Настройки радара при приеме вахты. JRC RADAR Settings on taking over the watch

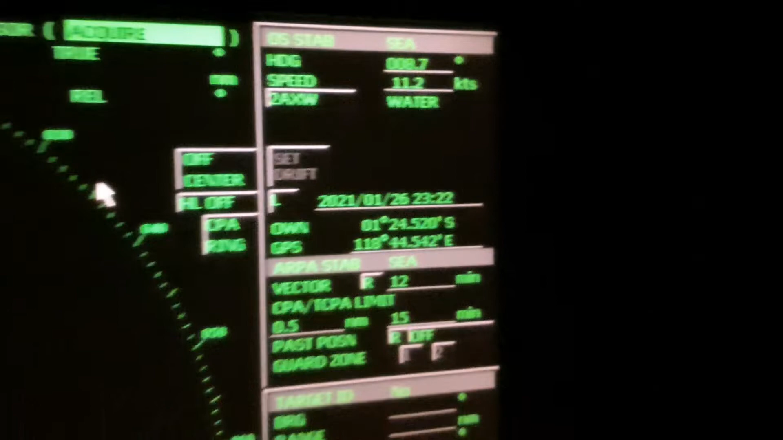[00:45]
Потому что если на суда будет воздействовать течение, вектор движения по грунту будет отличен от вектора движения по воде. Но так как оба судна едут по воде и движутся вместе с массами воды, вместе с течением, вектора могут сильно разниться, что мешает навигации.
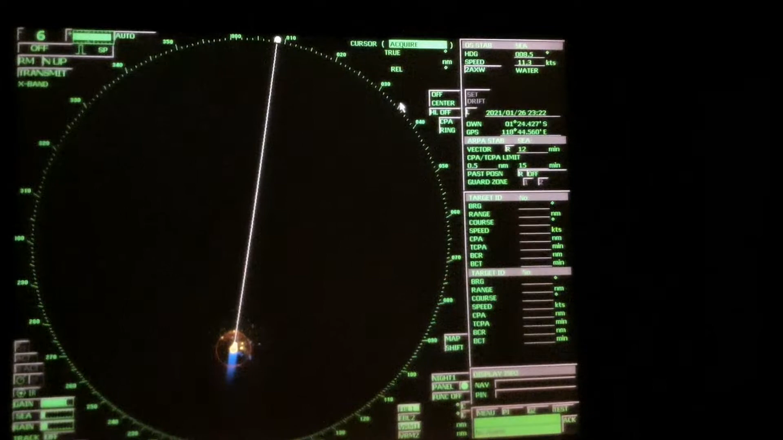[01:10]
Более того, это опасно для навигации, потому что вектор по воде, к примеру, покажет вам, что вы расходитесь в одной миле,
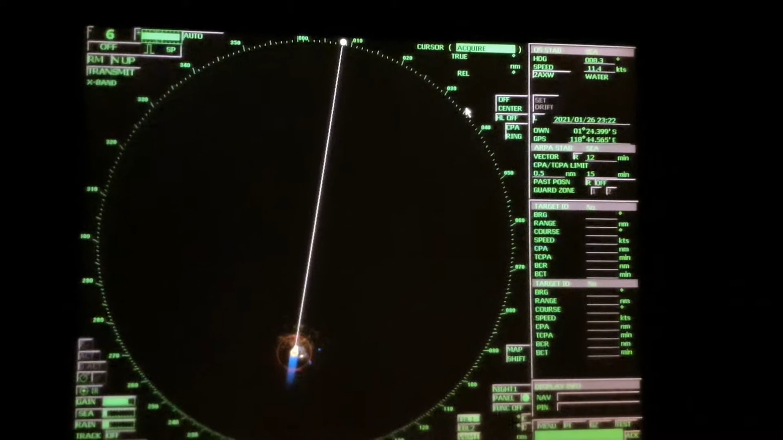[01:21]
а вектор по грунту покажет, что вы расходитесь в нули кабельтовых. Поэтому это очень важно. Далее, если вы используете шкалы малого обзора, ну, 6 миль, будем считать это шкалой малого обзора, мы должны держать радар на шорт-палсе.
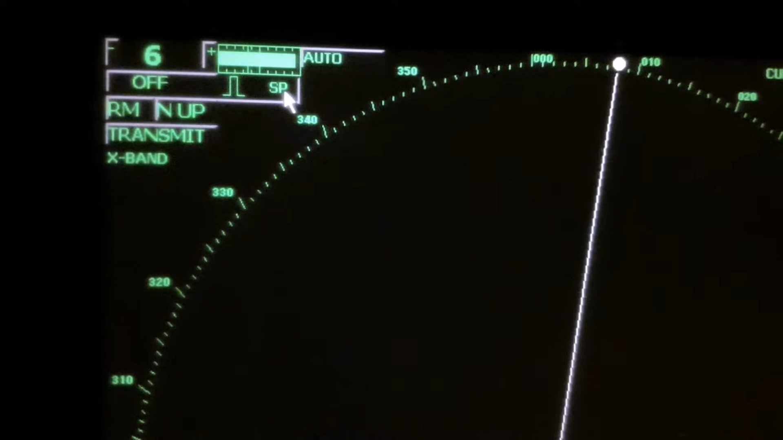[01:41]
Если же вы поставите лонг-палс, в принципе, ничего не изменится, добавятся помехи. Вот как тут, к примеру.
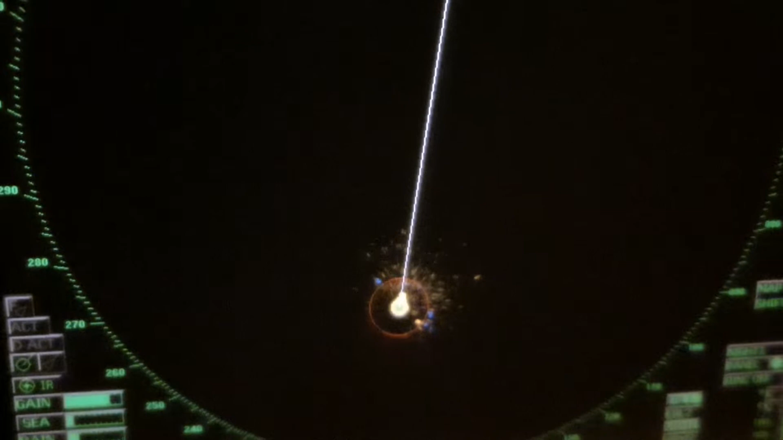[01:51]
И также супер-мелкие цели не будут видны.
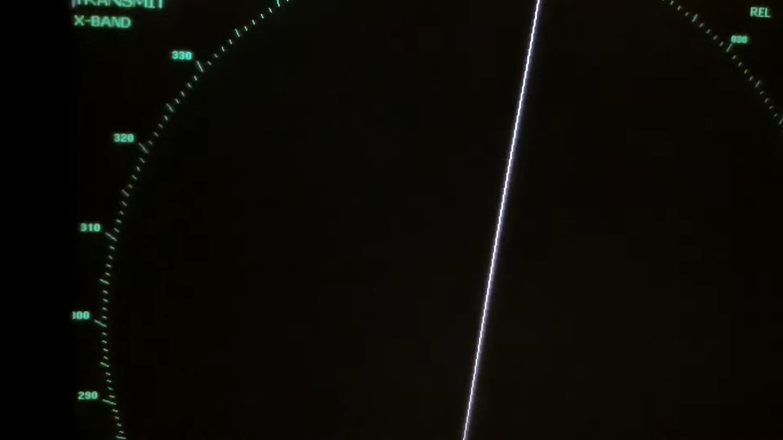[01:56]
Особенно это касается радара X-Band.
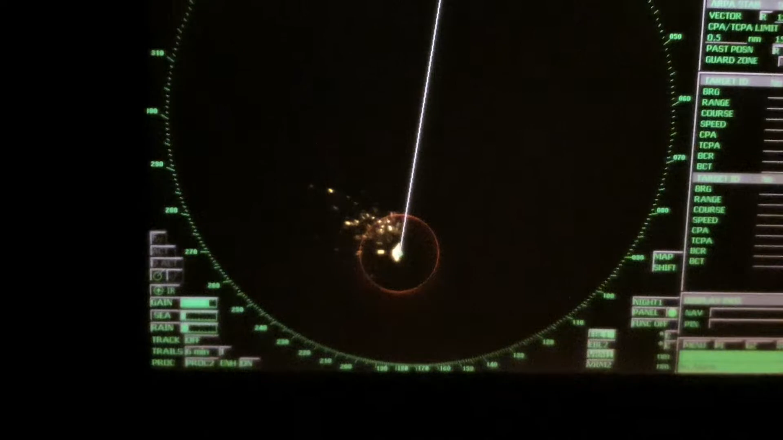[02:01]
Далее, проверяем,
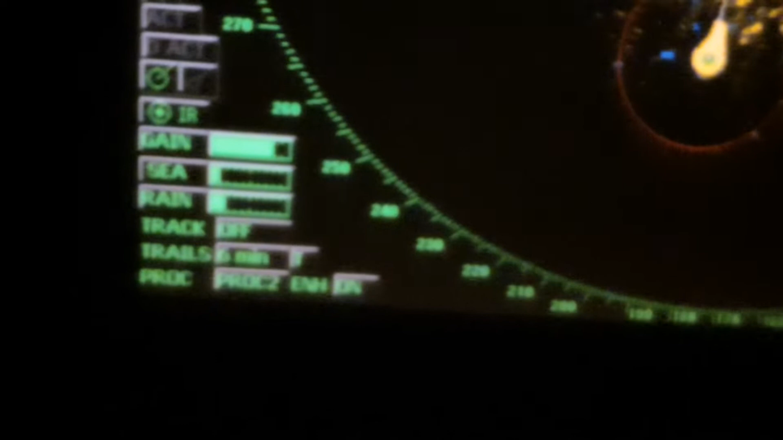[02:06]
чтобы настройки мощности Грейн были оптимальными.
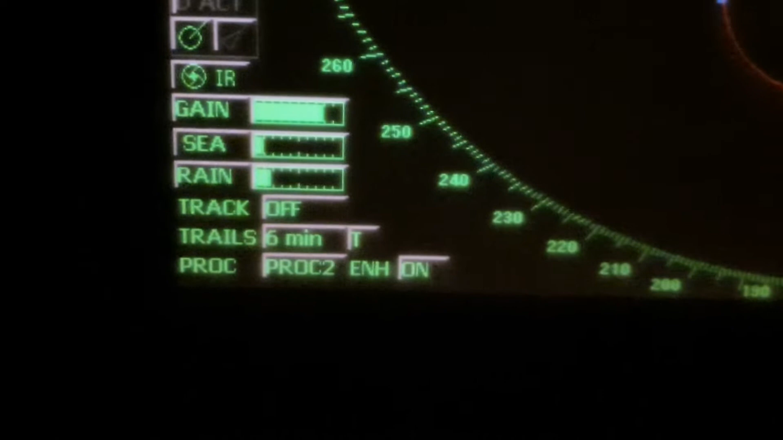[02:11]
Море. Вы должны заглушить море так, чтобы мелкие цели не пропадали.
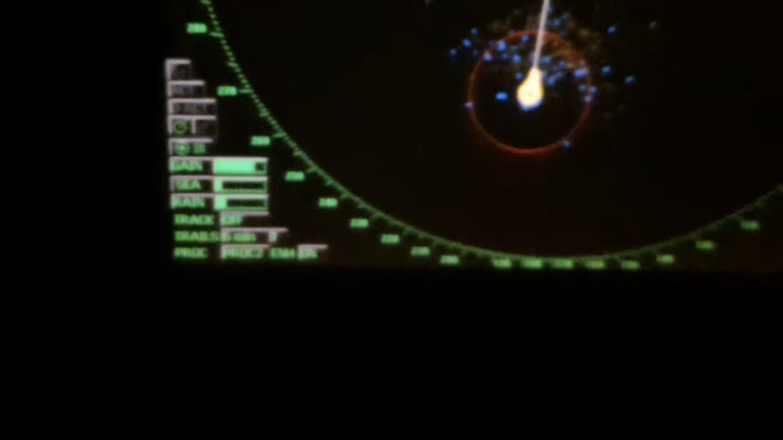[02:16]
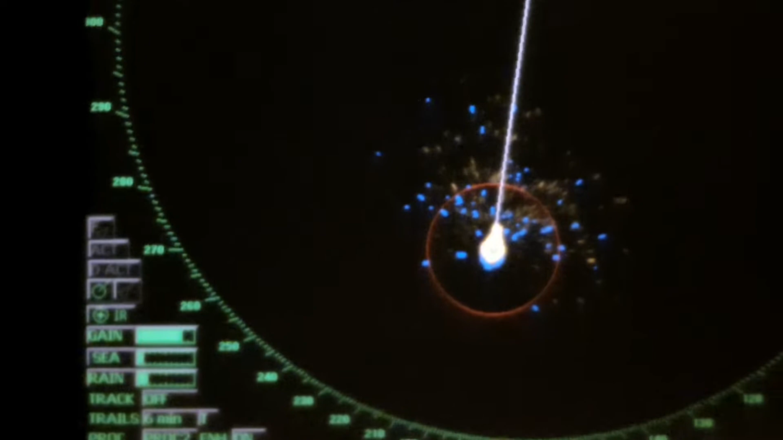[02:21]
Ну, либо же, вот, сейчас я полностью уберу Рейн, так как у меня C и так убран.
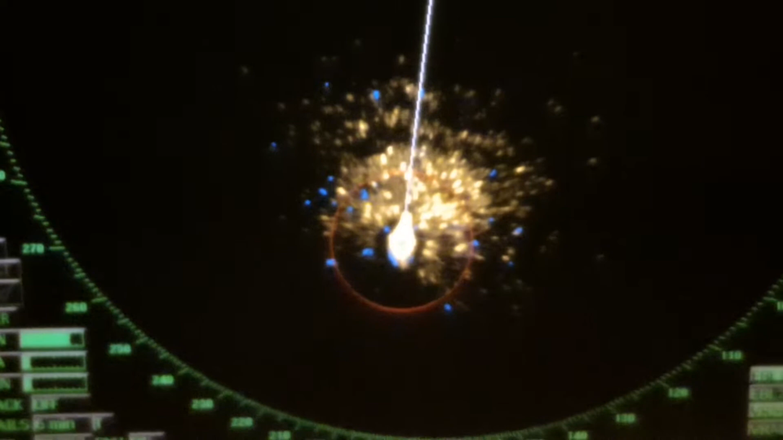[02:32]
В общем, можно убрать до такой степени, чтобы кольцо где-то в полмиле, CPA ваше, было в помехах, в шумах.
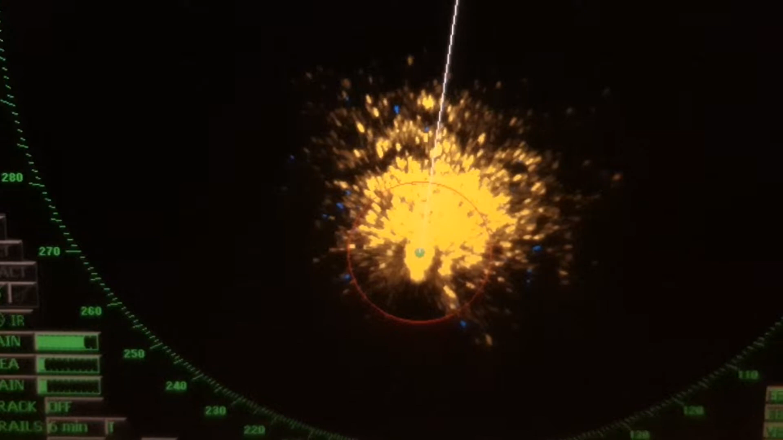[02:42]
Это вам не помешает в навигации.
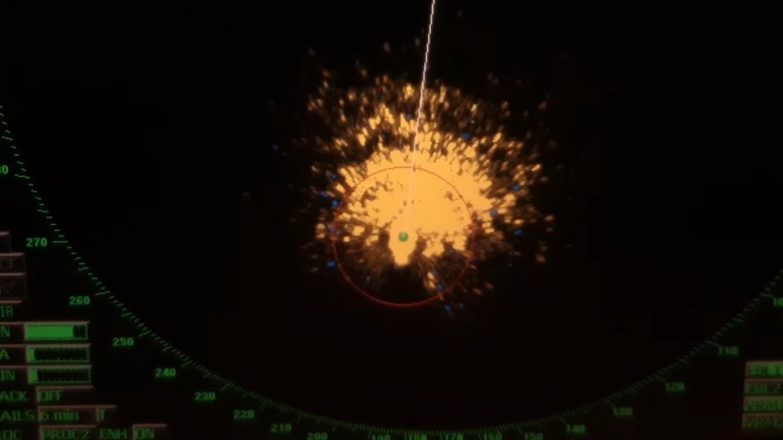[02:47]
Но если же будет вот такое вот пятно, как у меня сейчас, то это уже вредит навигации.
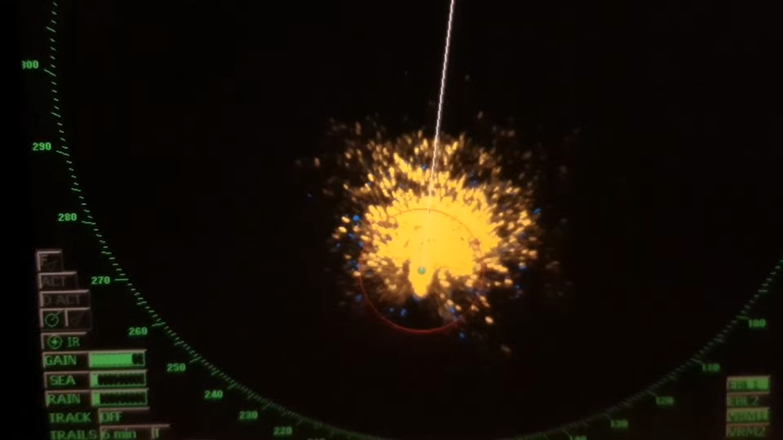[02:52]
Так делать нельзя. Это надо делать в том случае, если у вас нет рядом мелких судов, и вы не можете проверить, будет ли заглушен сигнал, либо же нет.
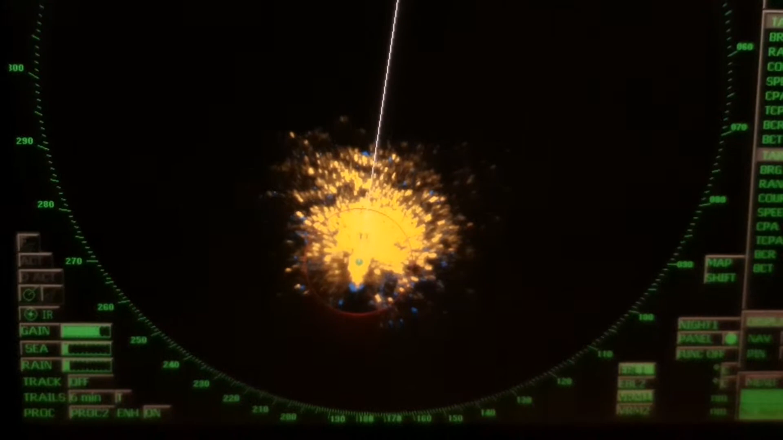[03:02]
Далее, мы должны проверить, чтобы трейлсы.
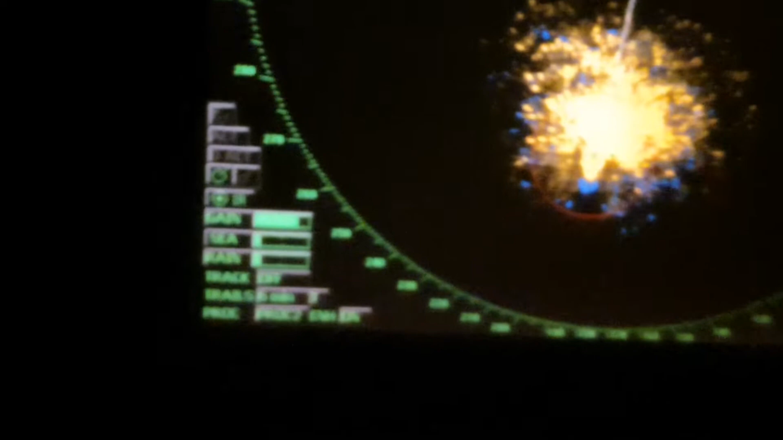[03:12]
Это паст трек. Это вот эта вот синяя штучка.
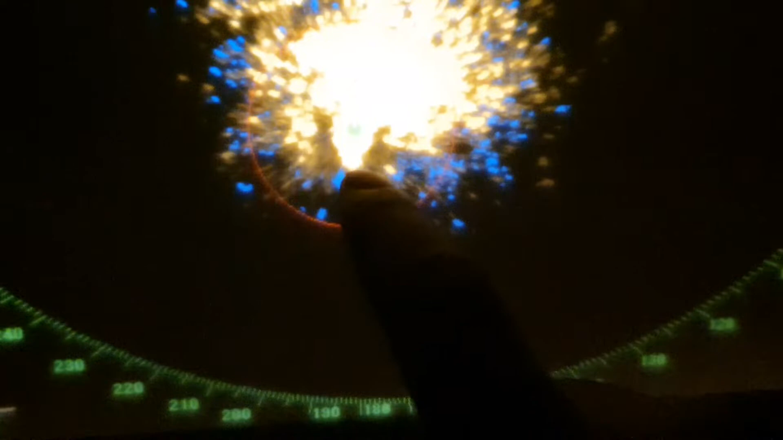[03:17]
Хвостики целей. Вот.
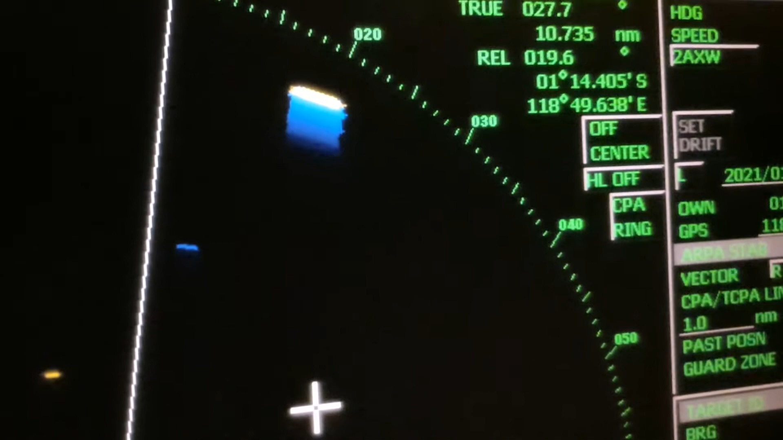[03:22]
Это трейлс называется. Спросил нашего палубного кадета, он не знал, что такое трейлс. Я был удивлен.
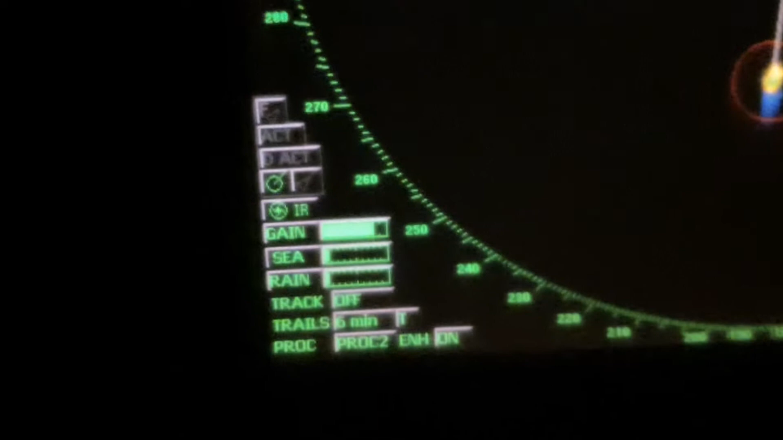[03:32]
В общем, смотрим, чтобы трейлсы были true, а вектора были relative. Это даст нам легко понять, без клацания кнопочек true и relative вектор,
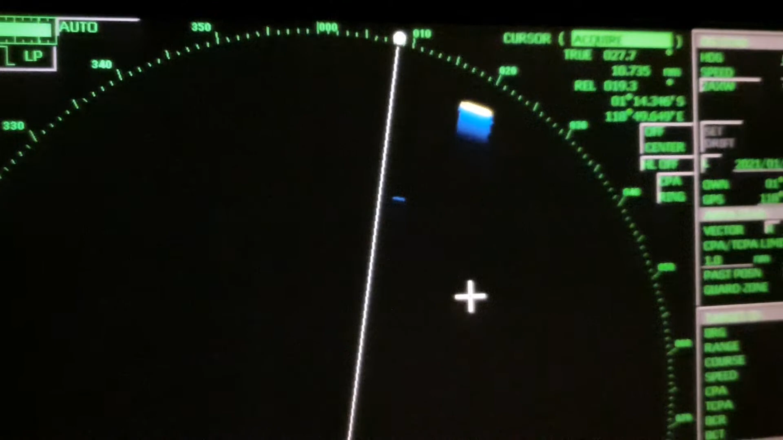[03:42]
какое истинное движение цели, и как пройдет цель относительно нас.
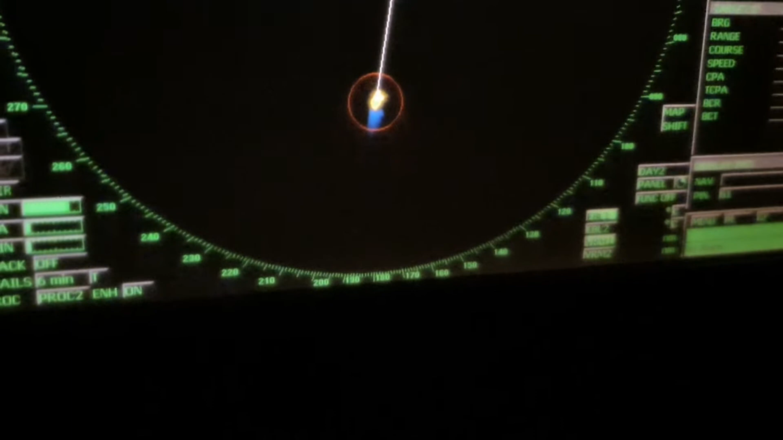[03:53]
Также, если вы используете S-Band,
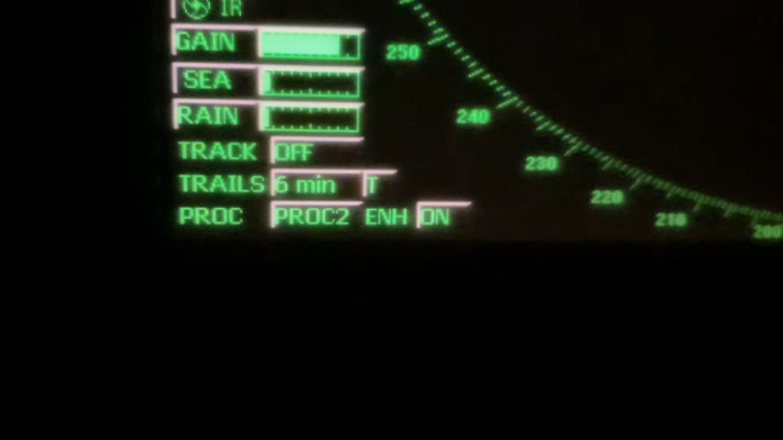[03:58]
он обычно хуже бьет мелкие цели,
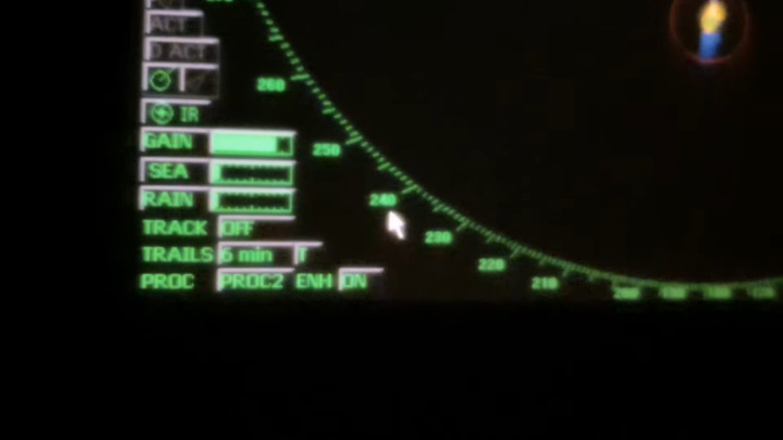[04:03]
поэтому лучше включать Enense On.